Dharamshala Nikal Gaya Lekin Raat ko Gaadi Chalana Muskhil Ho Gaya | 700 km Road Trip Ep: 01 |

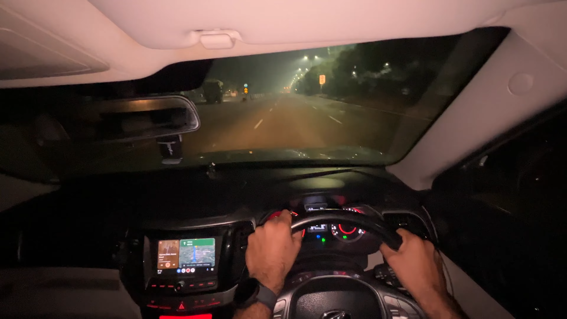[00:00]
कुरुक्षेत्र तो भैया अपना क्रॉस हो चुका था, अभी ये ना अंबाला आने को आ गया है।
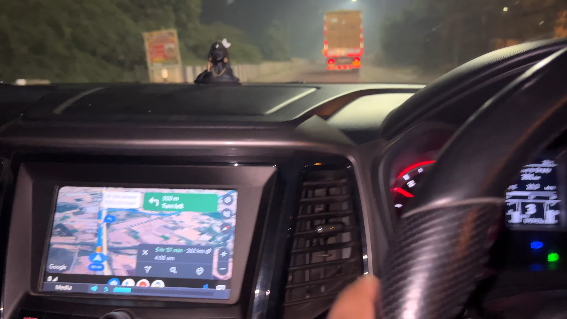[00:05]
अभी मैंने टोल पार किया है, उसके बाद ना एक रोड आया है यहाँ पर। यही तो बुरा है नाइट में गुरु, गाड़ी मैंने यहाँ पर रोकी है क्योंकि मेरे को काफी दिक्कत हो रही है शीशे की वजह से।
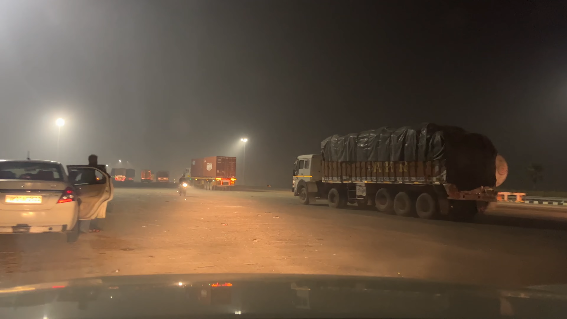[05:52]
ऐसा है कि उस एक्सप्रेस उतर गया अभी मैं और अभी ये अपना आ गया है पानीपत वाला हाईवे
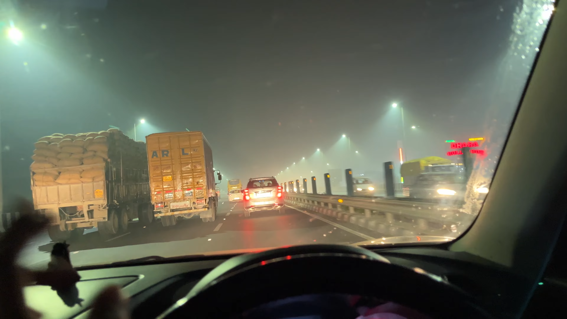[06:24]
और आलीशान आलीशान भाई साहब, मज़ेदार मज़ेदार। काफ़ी लंबे समय के बाद अब मैं इस हाईवे पर आ रहा हूँ। यार एक बात होता है ना कि टोल पे आपके साथ ऐसा होता है कि आप जिस लाइन में होते हो वही लाइन रुक जाती है।
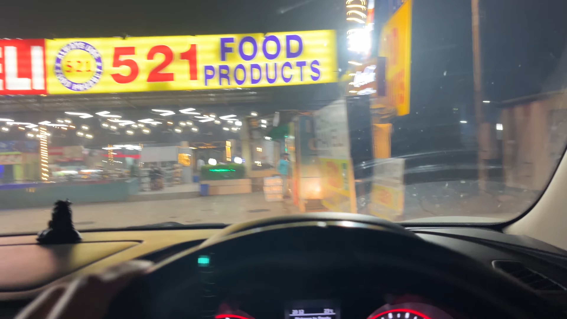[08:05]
चलो भैया एक ढाबा मिला है, ये अपना चमन हवेली, तो यहाँ पे अपना कुछ खाना पीना खा लेते हैं फिर आगे बढ़ेंगे।
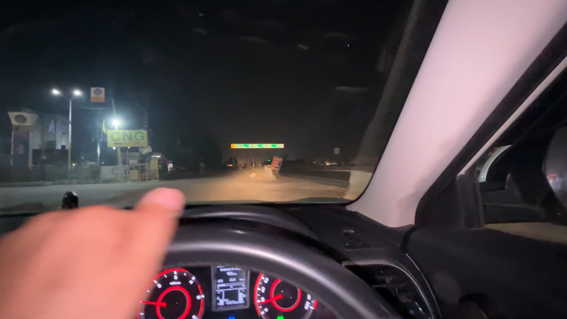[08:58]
तो देखो भैया ये अंबाला कैंट यहाँ से दिखा रहा है 66 अमृतसर 321 लुधियाना 183।
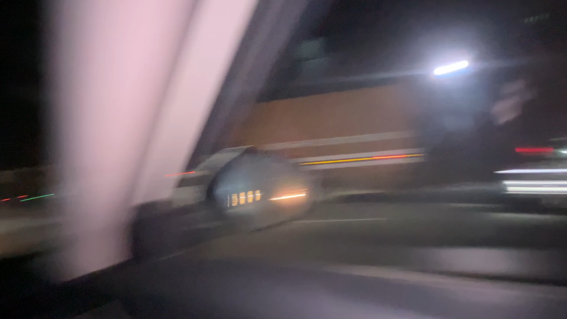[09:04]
तो चलो भैया अपने आ गए हम हाईवे पर, डन है भैया।
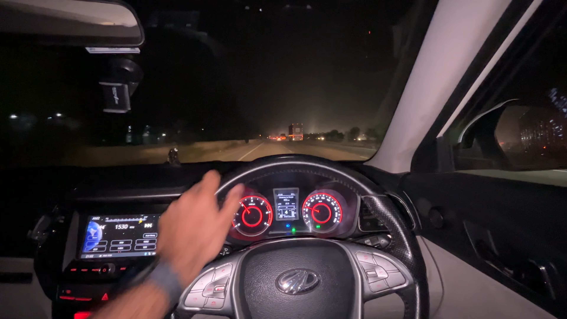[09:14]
रुक जा भैया रुक जा, निकाल लंदे हमें भी। तो भाई साहब चलते चलते सफ़र में आगे बढ़ते बढ़ते अभी मैं पहुंच गया करनाल में, एंट्री हो चुकी है मेरी और बिल्कुल अंधेरा छाया हुआ है यहाँ पर।
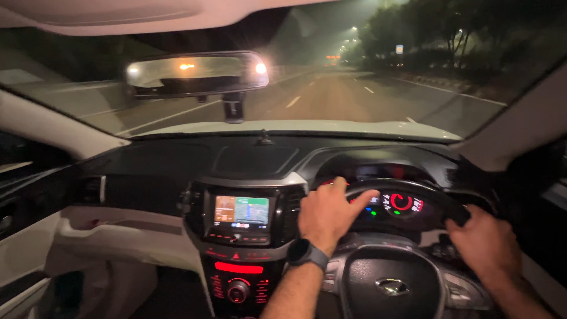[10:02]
वो दिखा रहा है कुछ 296, 6.5 घंटे यानी कि 4 बजेंगे मेरे को पहुँचने में अभी। तो भाई अभी ऐसा है कि अभी मैंने टोल पार किया है, उसके बाद ना एक रोड आया है यहाँ पर जो कि ये दिखा रहा है आगे से राइट,
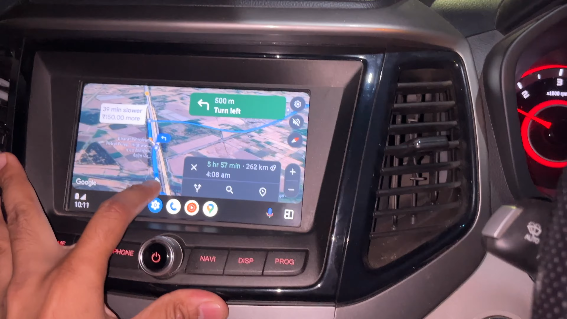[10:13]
अरे इसका वही गया, राइट दिखा रहा है। इस हाईवे को मुझे छोड़ना पड़ेगा।
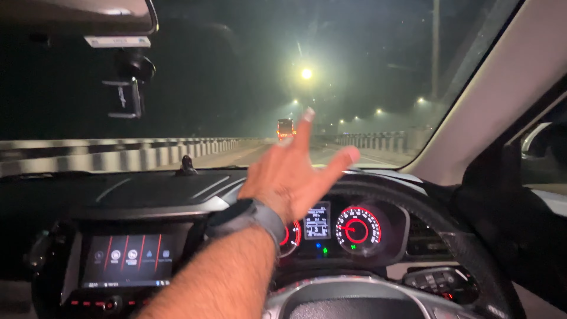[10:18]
अब उसमें कन्फ्यूज इसलिए हूँ मैं कि वो पता नहीं रोड, मैं पहली बार इस पे आया हूँ तो पता नहीं है कैसा रोड है कैसा नहीं है। NH 44 पे तो चलो ठीक है, नेशनल हाईवे है, बाकी ये वाला रोड जो दिखा रहा है ना आगे से,
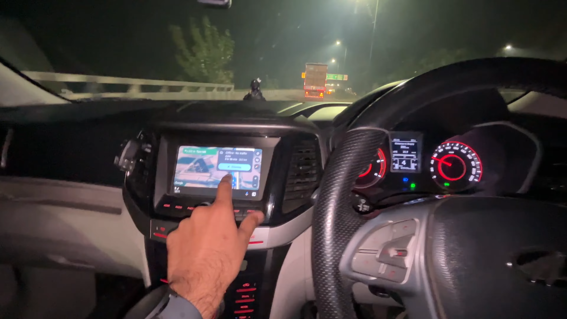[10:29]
ये भी आ गया आगे से, ये किस तरह का होगा अभी पता नहीं है यार।
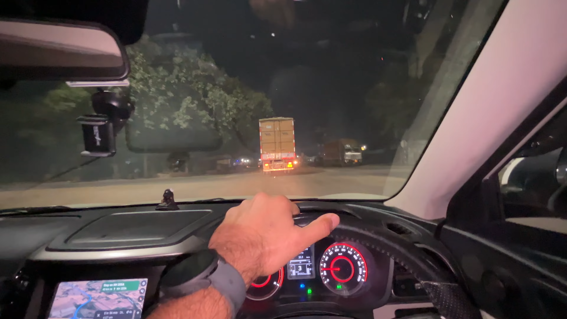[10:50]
हाँ तो कोई इशू नहीं आया, ठीक है वाला हाईवे, इट्स ओके, चल रहे हैं इसी हाईवे पे बढ़िया। तो अभी आगे बोर्ड आया है तो मोहाली
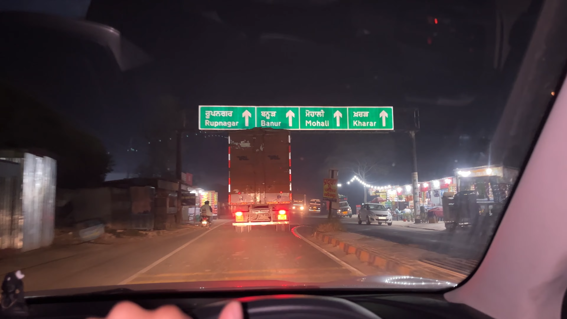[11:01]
बनूर रूपनगर, ये सारे इसी हाईवे पे है आगे की तरफ। चलो भैया अब यहाँ से क्या है, सिंगल रोड चल स्टार्ट हो गया है अब, यही तो बुरा है नाइट में गुरु।
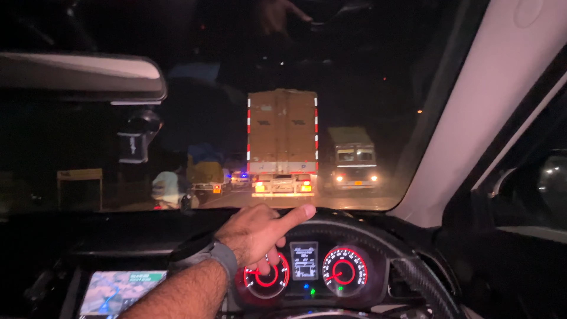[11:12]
अब लोड बीम कर लेते हैं अपनी, हम लोही बीम थी ऑलरेडी मेरी यार, अभी हुई है।
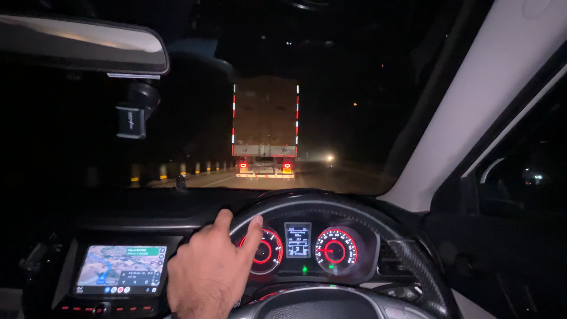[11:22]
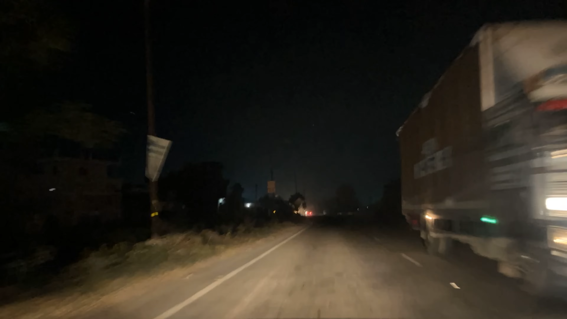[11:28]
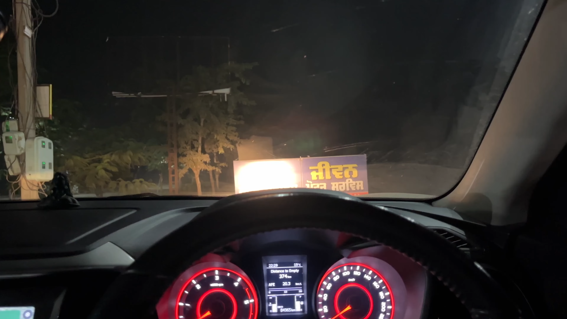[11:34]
भाई गाड़ी मैंने यहाँ पे रोकी है क्योंकि मेरे को काफ़ी दिक्कत हो रही है शीशे की वजह से,